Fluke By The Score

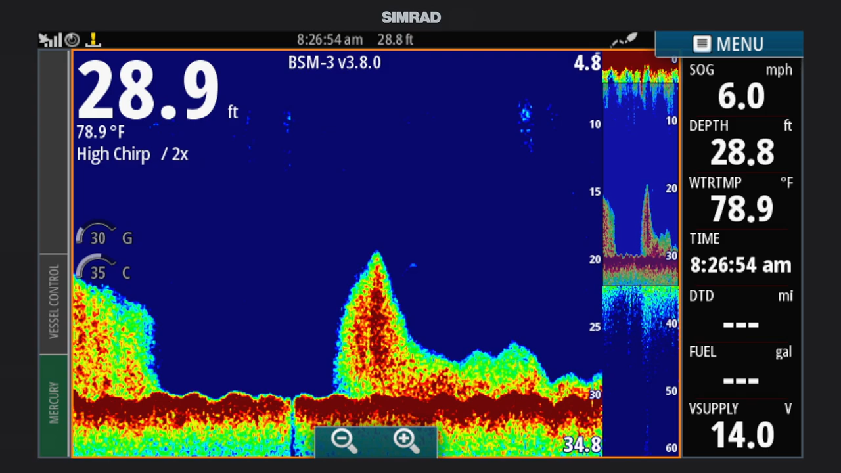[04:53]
On screen: water 78.9°F, speed 6.0 mph
Does that aid you at all in any degree? A hundred percent, because if you're not on the structure, you're not on the fish. So you've got to, I mean, I probably couldn't run flounder trips on those reefs without a fish finder, because what I look for is everyone goes all the way straight to the big structure. And I get on the outside edge of the other boats and find just that bumpy bottom. You're going along, you see the soft bottom, the sand bottom.